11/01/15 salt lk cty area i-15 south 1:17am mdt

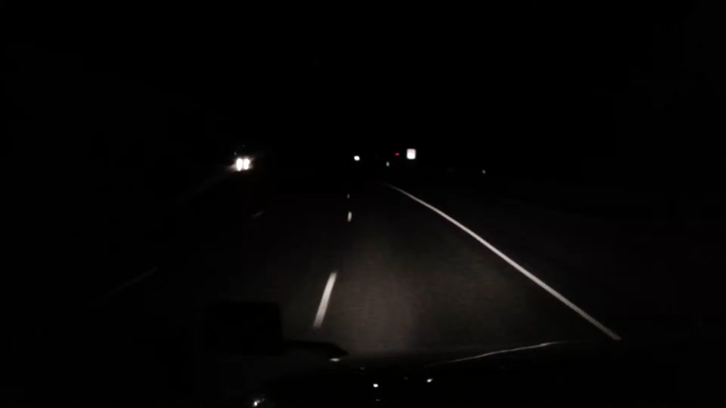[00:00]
all right we're slowly coming down the other side you can see the mountains and you can see some of them I'm gonna be turning off an exit down here turn on 215 belt line they'll take us down around all this mess